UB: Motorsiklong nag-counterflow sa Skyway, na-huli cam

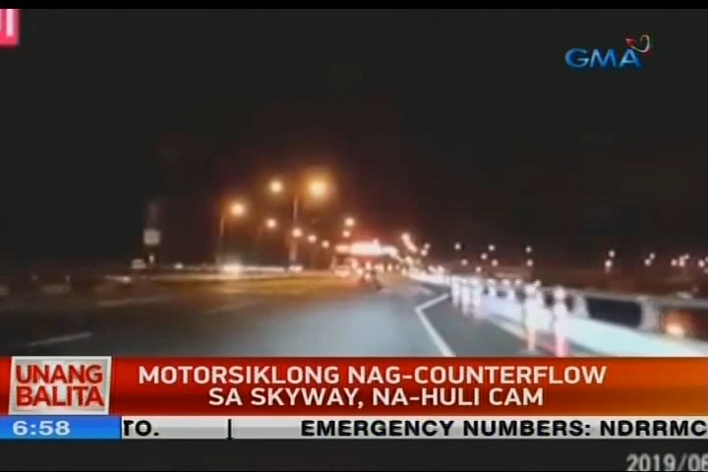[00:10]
Sa unahan niya ang nag-counterflow ng motor. Nakapag-minor at nakapren naman agad ang driver kaya hindi na ito umantong sa mas malaking disgrasya. Paalala po mga kapuso, bawal pong pagdaan sa Skyway ng mga motorsiklo na mababa sa 400cc at bawal din ang pag-counterflow ng walang pahintulo. Paalala po mga kapuso, bawal pong pag-counterflow ng walang pahintulo.